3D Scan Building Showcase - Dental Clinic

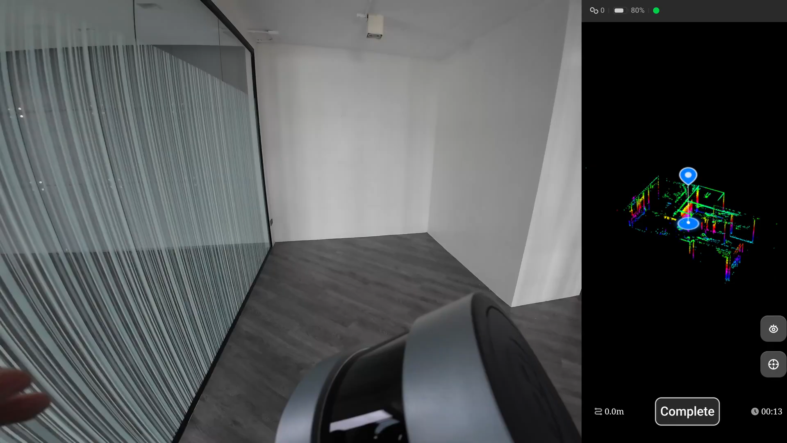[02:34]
This is the second floor, this hallway is the overlap area from the first floor.
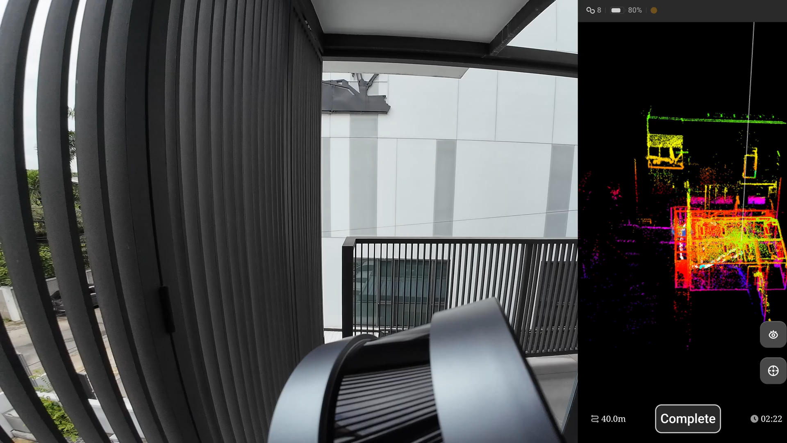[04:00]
See the scanner remember this room, so I can walk right back in.
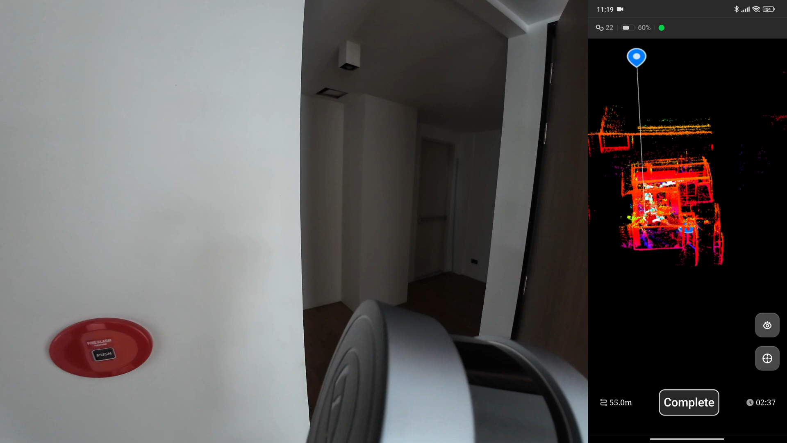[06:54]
But because With the high accolades walk backwards So you can see the room outside So you have all the details of the rest of this room I will move
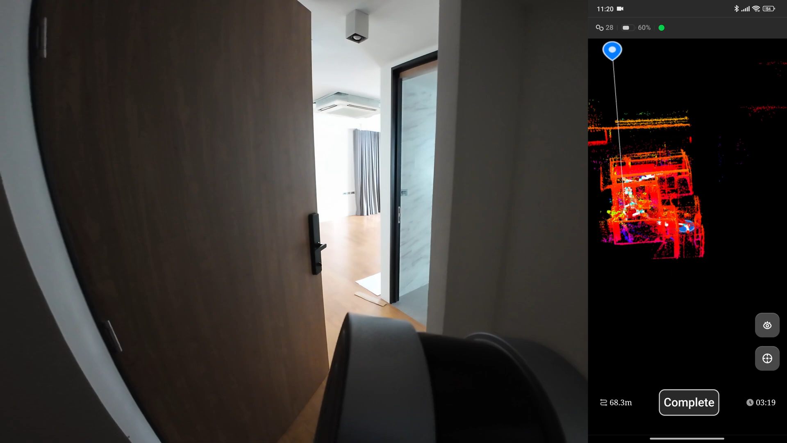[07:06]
So now This is the order
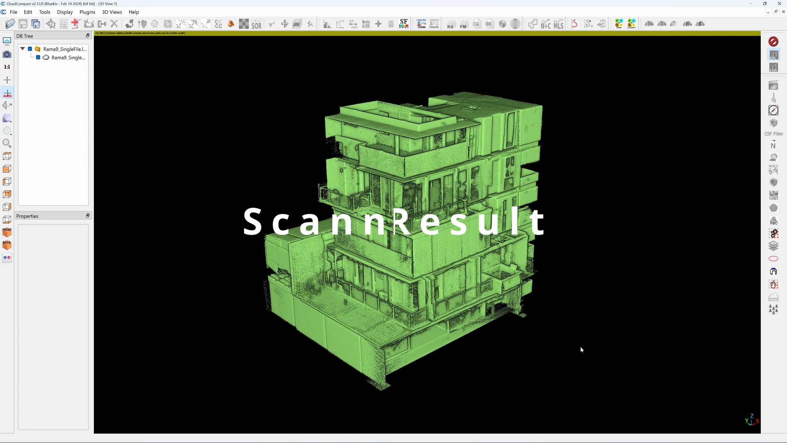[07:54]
already combined all the five floors together Now I can make a section wheel
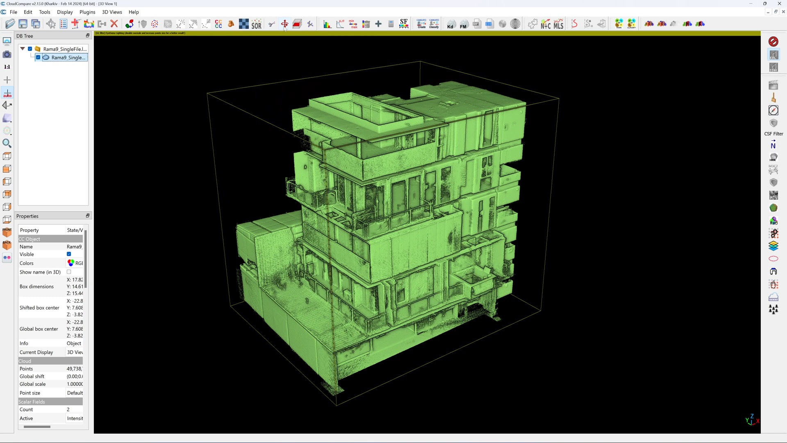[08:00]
Here's the first floor
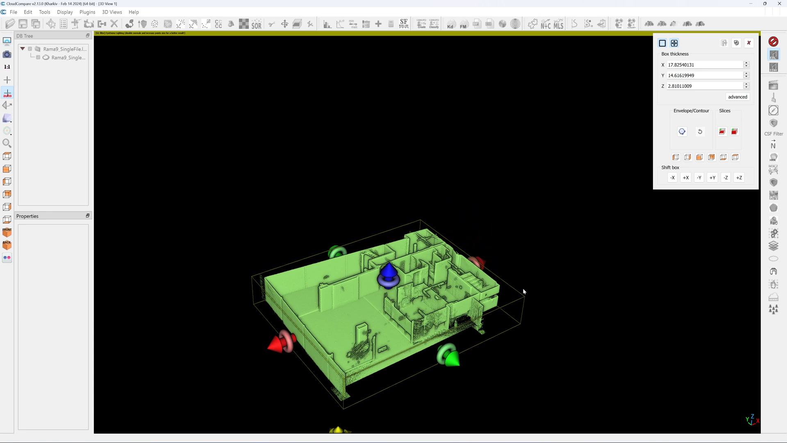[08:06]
Second floor Third floor This is the fourth floor
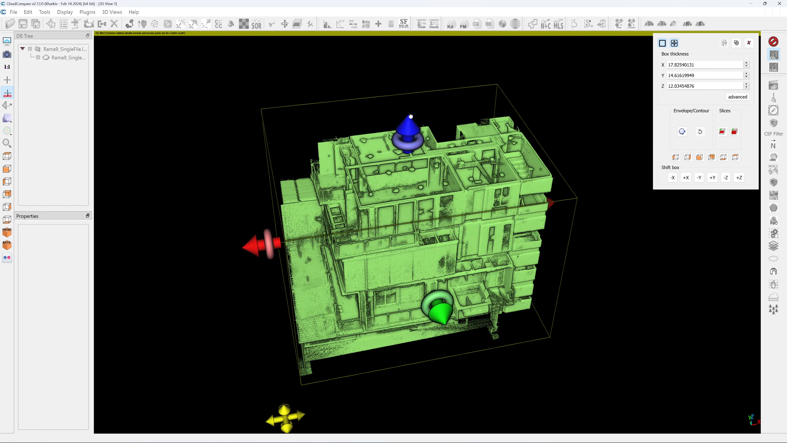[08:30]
This is the fourth floor And this is the fifth floor with the balcony At the top
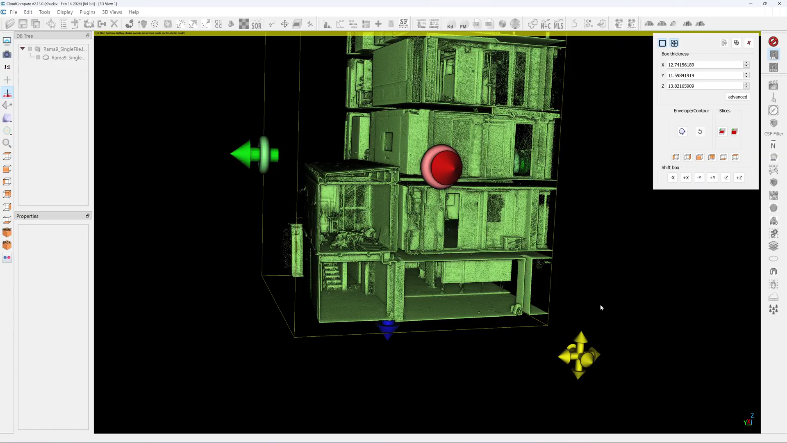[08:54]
And you can see that there is a stair here Here
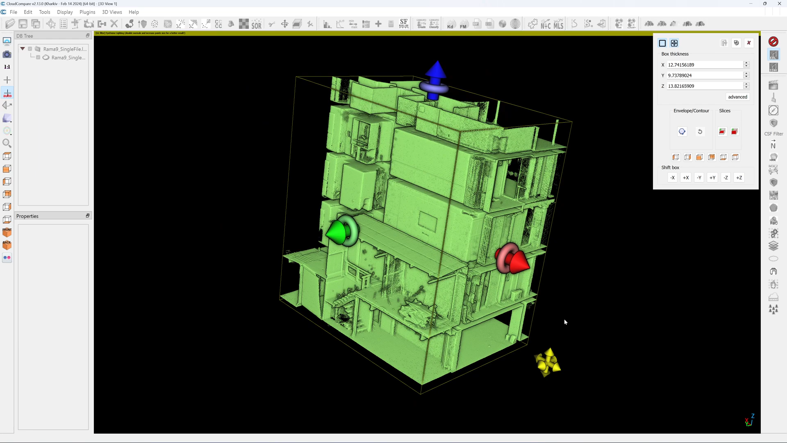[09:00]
I send all these point clouds to the customer In the RCP format So that they can open in the Autodex rivet
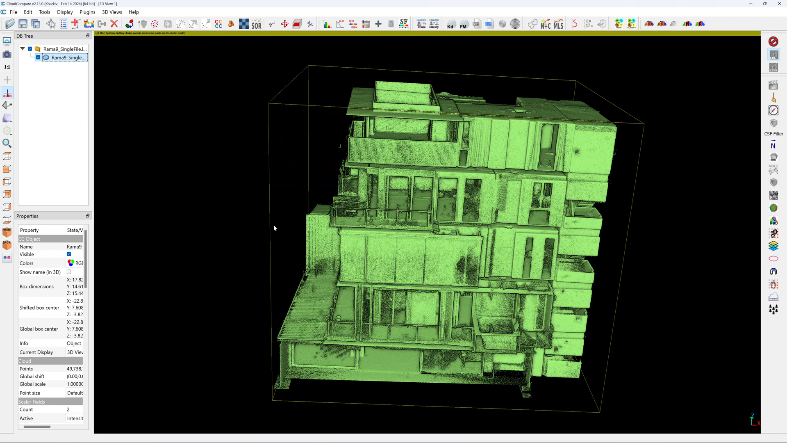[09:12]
And they will model the building out of it Total point cloud is about 59 million points And it takes about 2 hours to process this point cloud